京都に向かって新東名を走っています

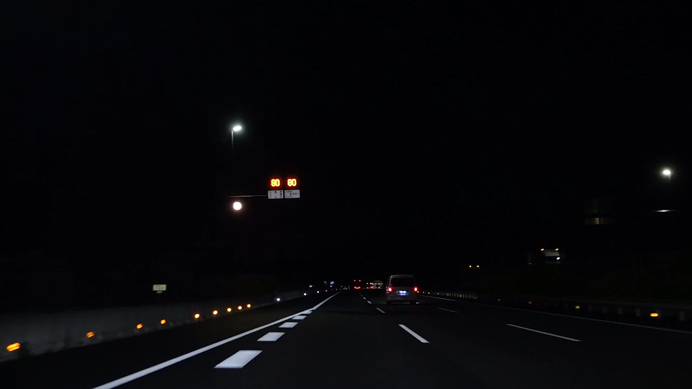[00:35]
私はですね、公転速度を守って走るつもりでいますので一番左側ですね、新東名、意外と好きな道です